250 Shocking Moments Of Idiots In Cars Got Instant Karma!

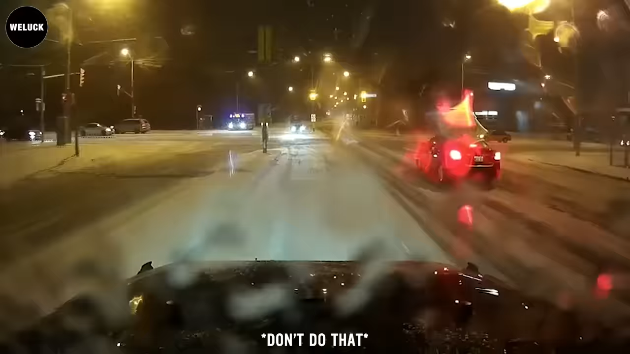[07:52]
the black car driver was like oh well i didn't see the red lights it's not my fault
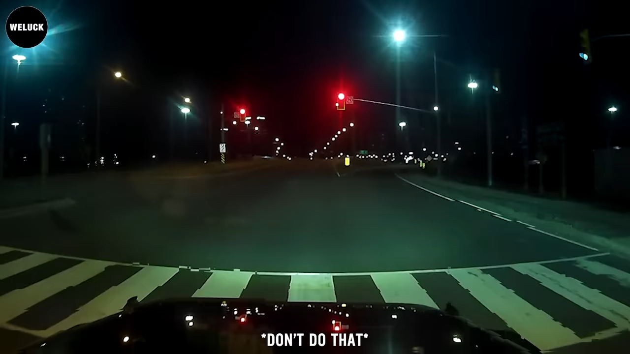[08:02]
hmm running a red light won't save you guys time